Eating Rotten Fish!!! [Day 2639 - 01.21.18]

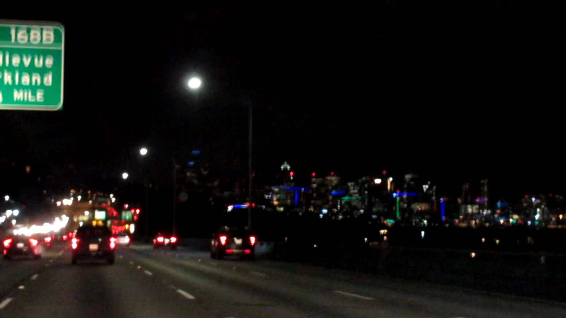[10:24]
well we're just about ready to enter the great city of Seattle Washington my mood has improved a little bit I've been jamming out to music just uh kind of zoning out oh the battery and the camera's just about ready to die I want to film something and the camera's going to die whoo wonderful all righty then well so we'll just continue our uh our little trek see now I think that's really cool all the skyscrapers here in Seattle have uh neon
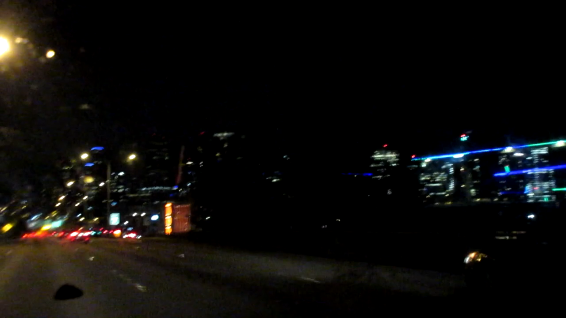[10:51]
lights on them maybe they're led but I don't know neon lights on them uh blue and green for the uh the Seattle sea chickens excuse me uh the Seattle seahawks yeah yeah that's it very purtyful purtyful is that a word I'm making it a word add ish purtyful ish there we go purtyful ish oh my gosh we just passed a pizza joint I want pizza I'm hungry oh my gosh I'm freaking starving I can eat a whole pizza a